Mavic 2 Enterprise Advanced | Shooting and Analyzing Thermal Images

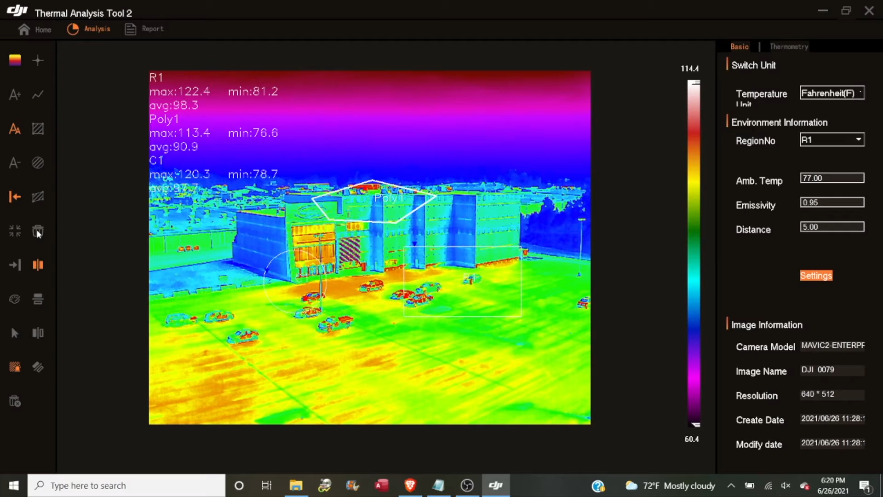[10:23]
And then to close it, you can right click and that will close that polygon. And it can also be moved around. Below that is a trash can icon to delete whatever the last selected tool was. So since the polygon was the last one we did, if I click that trash can, it's going to remove the polygon. But I'm going to go ahead and delete everything. Then we have a set of icons for orienting the picture itself. Right now it's at no flip, which means that it is the orientation that it was shot in. Below that I can flip it vertically. Below that I can flip it left to right. And below that I can flip it diagonally. And then I can reset it with no flip.